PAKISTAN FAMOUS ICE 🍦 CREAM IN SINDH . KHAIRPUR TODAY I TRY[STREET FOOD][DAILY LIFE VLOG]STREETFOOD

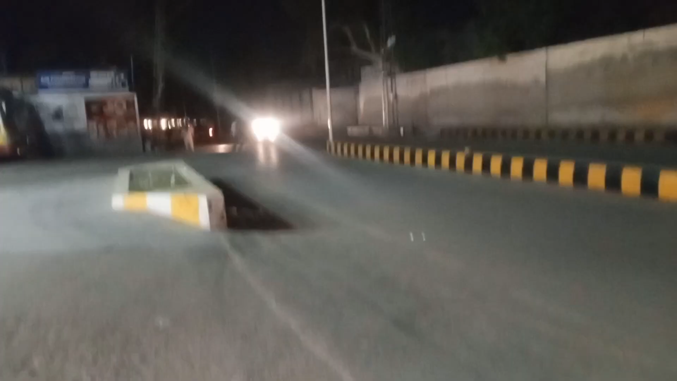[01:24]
तो गाइज अगर आपको मैं एड्रेस बता हूं तो यह है नाजा पाइलेट्री स्कूल का रोड जहां पर आपको यह मिलेगा टोटल